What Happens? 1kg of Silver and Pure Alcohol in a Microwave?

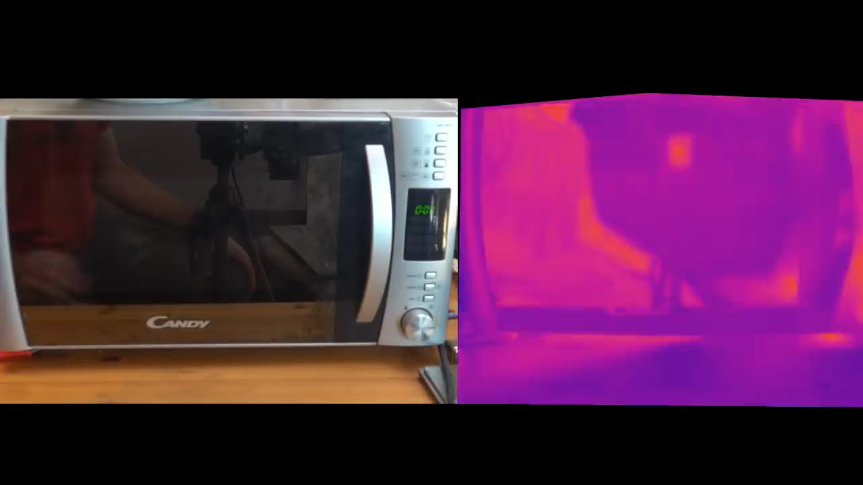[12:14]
and we're going to see how much that actually increases their temperature and we are done and what you see is the one with no metal in is much cooler
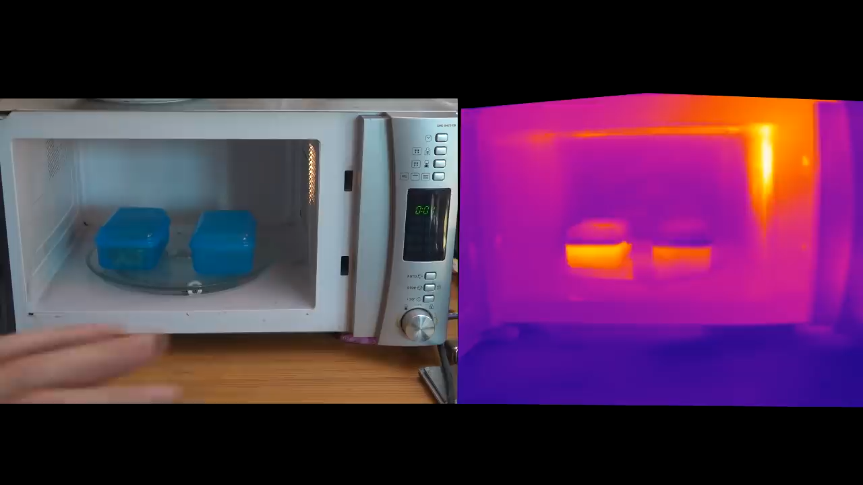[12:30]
than the one with metal in it so let's give it another let's give it another 30 seconds
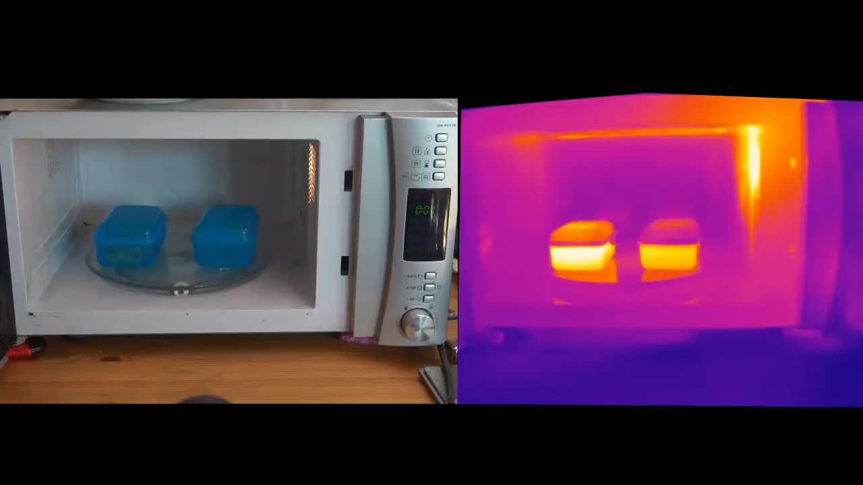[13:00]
this actually is the silver at the same temperature as the water as the water pretty close all right so
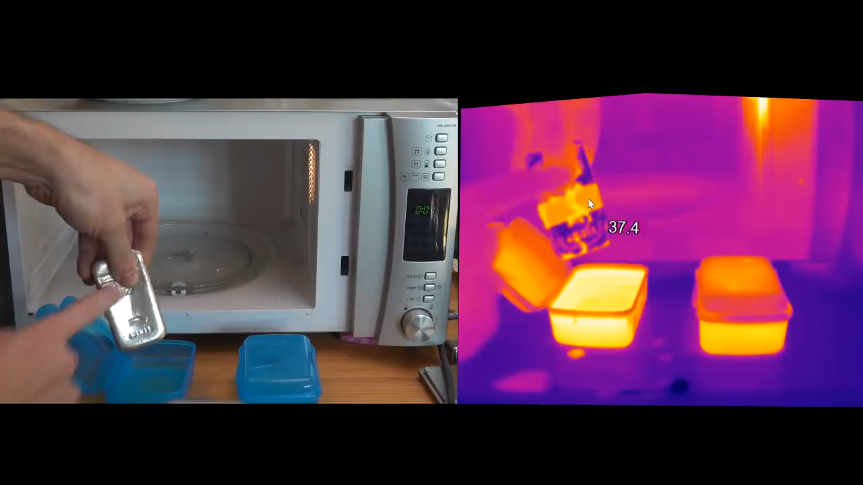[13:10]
this is now the band that I was telling you gives you the real temperature of the metal as
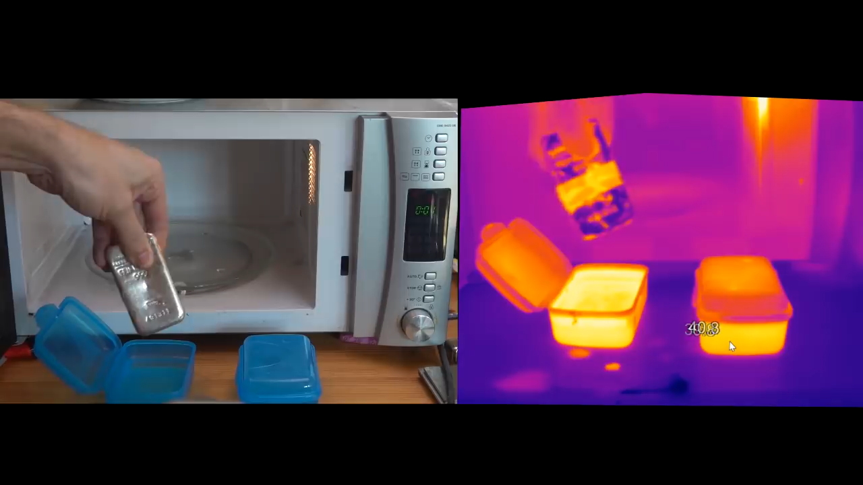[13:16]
you can see it's pretty close
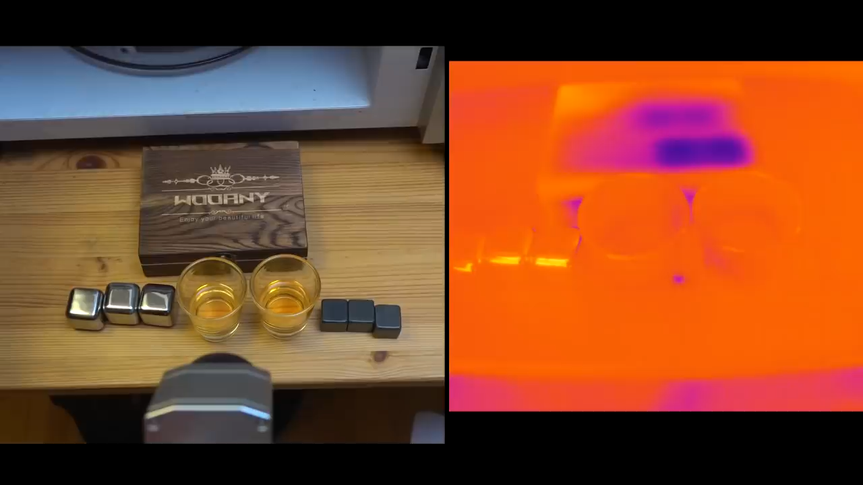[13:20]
now you might be thinking that's all terribly interesting but none of it of any great value whatsoever well here we have some whiskey stones so they're like little metal cubes that you can stick in your whiskey uh or these ones are made of some sort of stone so the question is if I have some here that have been already cooled down in the freezer to the same temperature which one is going to be more effective
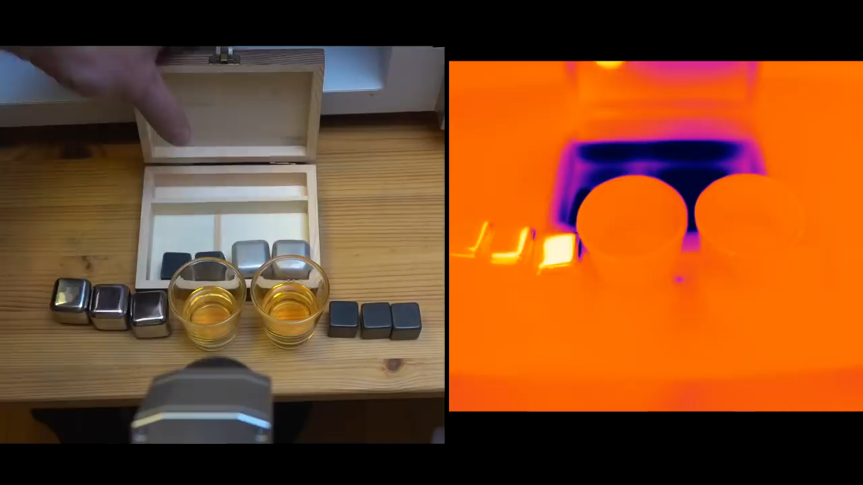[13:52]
at cooling down the whiskey so we're going to take one of those in there and one of those in there and we will see who is better at cooling
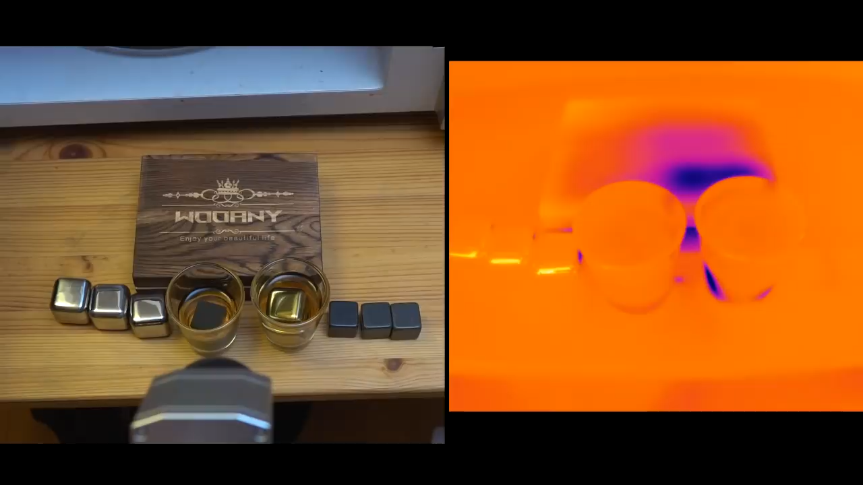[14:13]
and it's the one on the left is certainly quicker oh certainly quicker but the question is which one will actually provide more cooling well that looks pretty conclusive that actually
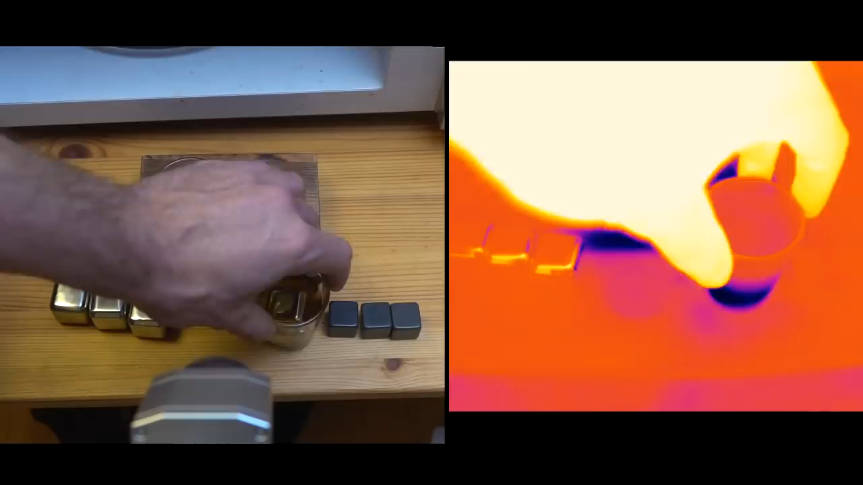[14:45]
oh yeah wow that's really really quite
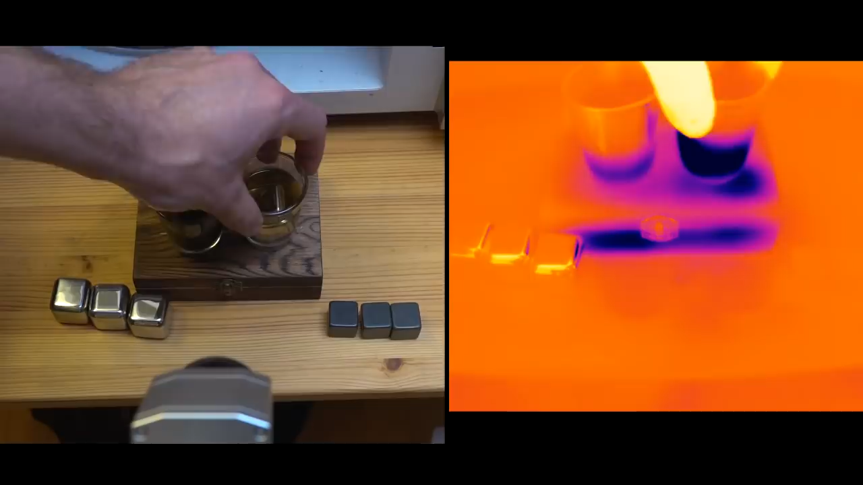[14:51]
impressive the metal ones are actually in
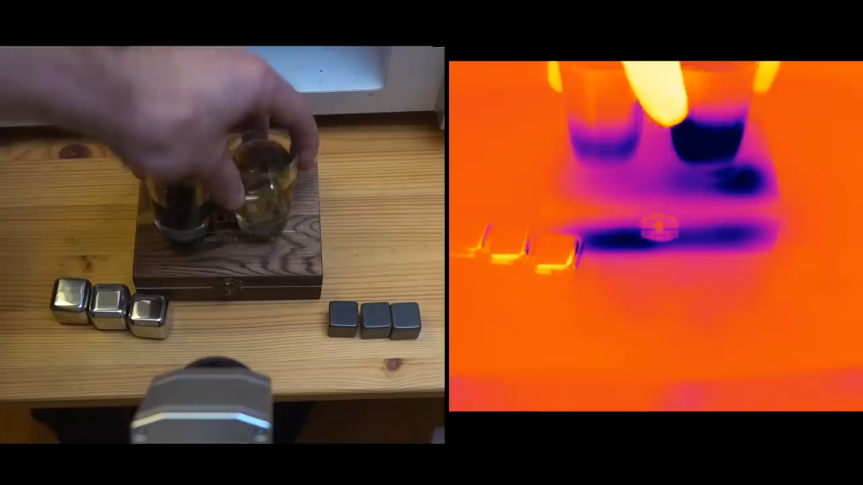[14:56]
terms of the speed at which they cool out are much better so
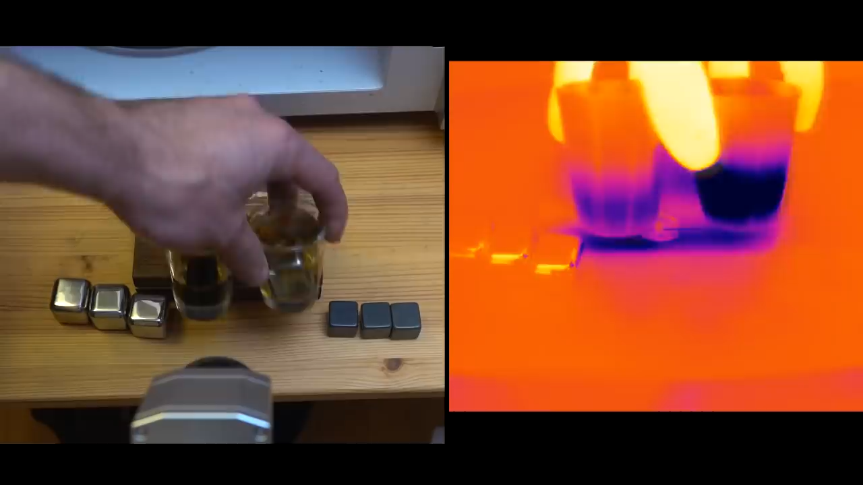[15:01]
let's let's throw the other one in just to be certain
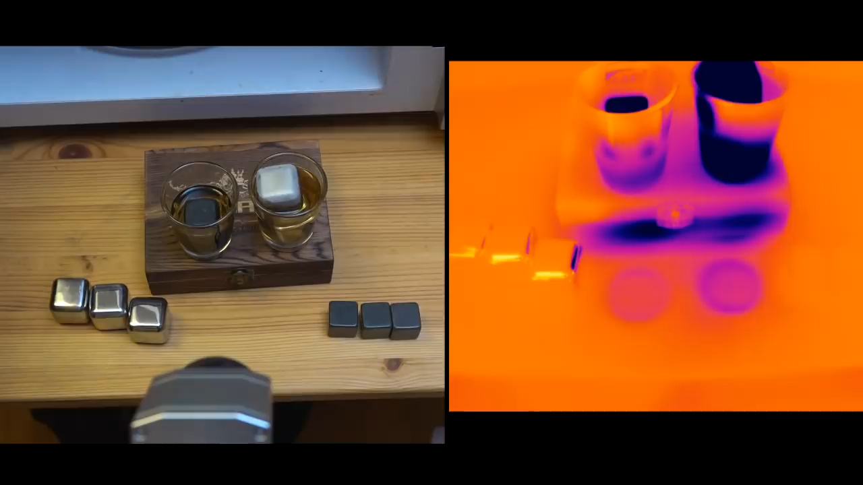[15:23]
okay we will see how quickly that leeches out it's cold into the solution
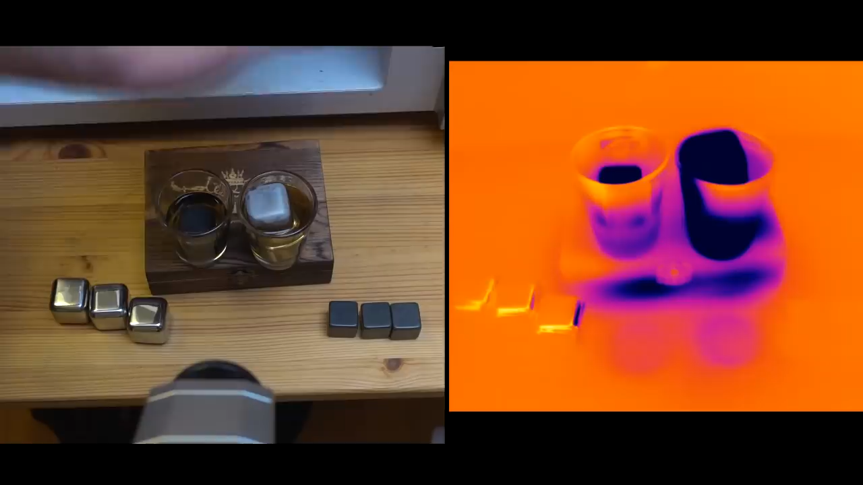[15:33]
oh wow the metal ones are much quicker it looks like they've got much better heat capacity as well
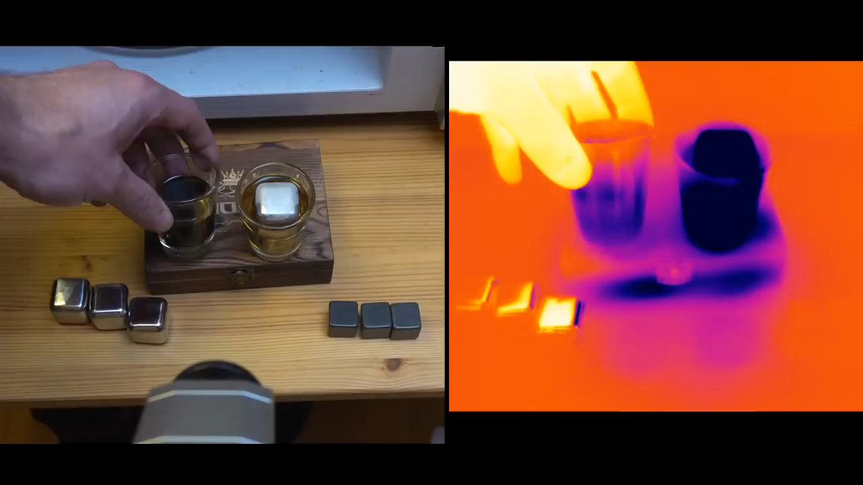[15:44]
so if we want to be completely fair let's just see how much these things weigh relative to each other so the metal ones come in at about 31 grams and the stone ones come in at 20 but it is an absolute no-brainer in terms of which one cools your whiskey down quickest
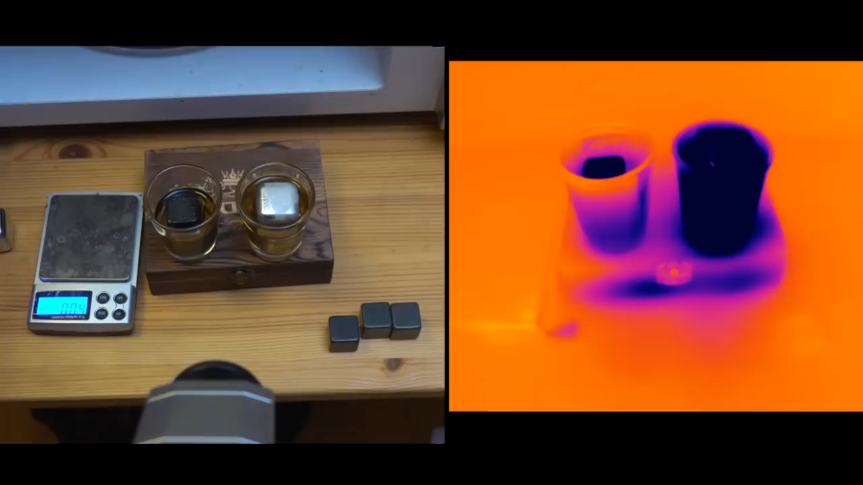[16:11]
yeah that's really quite impressive so this one is definitely cold to the touch this one barely
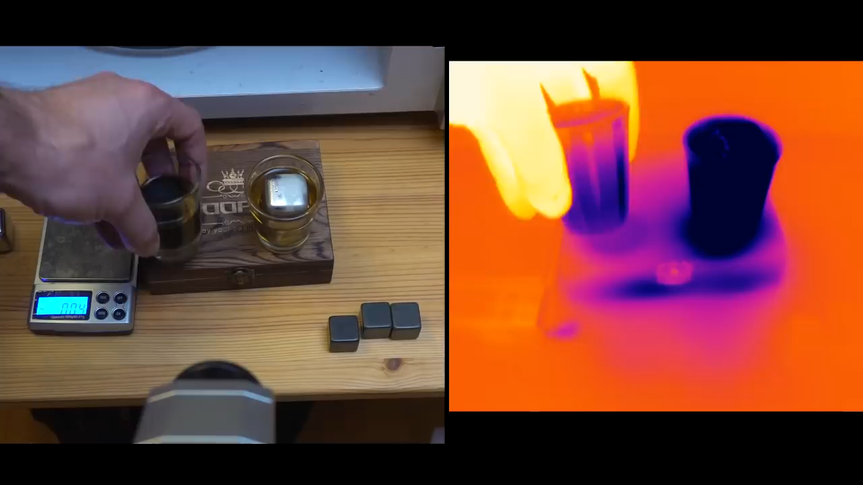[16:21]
at all so there you go the metal whiskey stones are actually much much better at
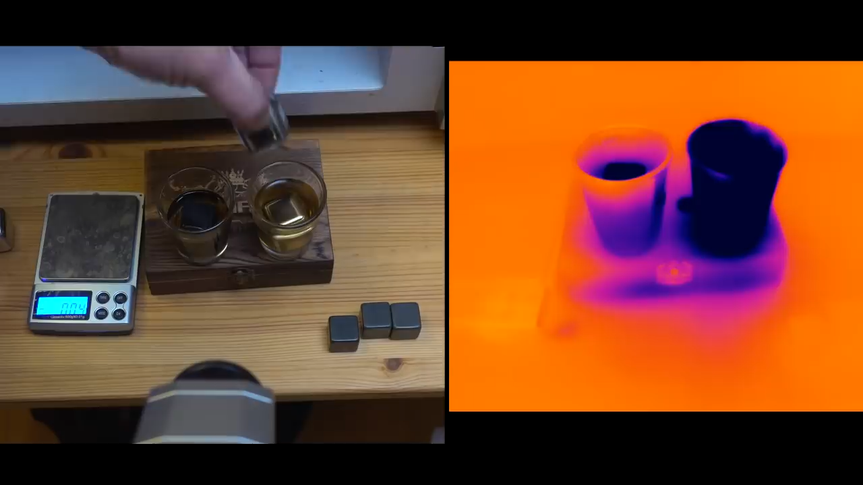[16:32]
cooling you your drink down than the stone ones